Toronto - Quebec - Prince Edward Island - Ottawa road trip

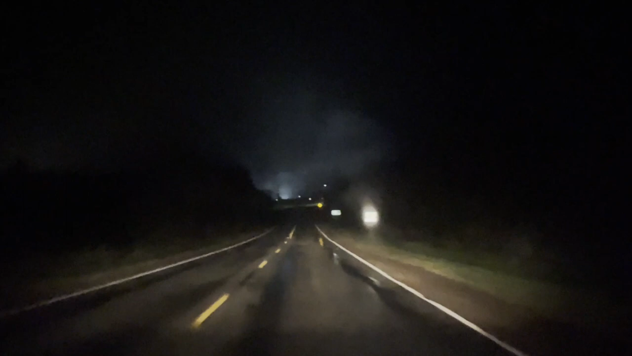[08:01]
Khi mà hoàn tất xong thủ tục thì trời cũng tối đen như mực.
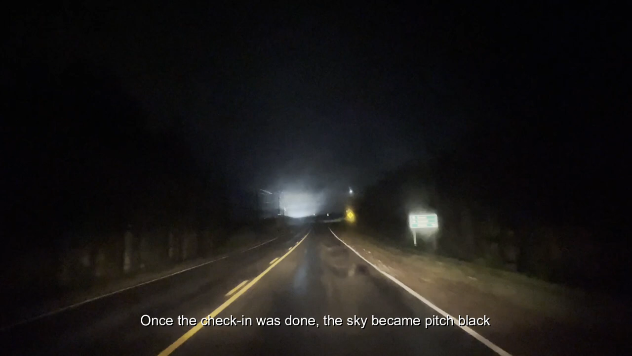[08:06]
Tụi mình đang trên đường về đến nơi mà tụi mình thuê ở.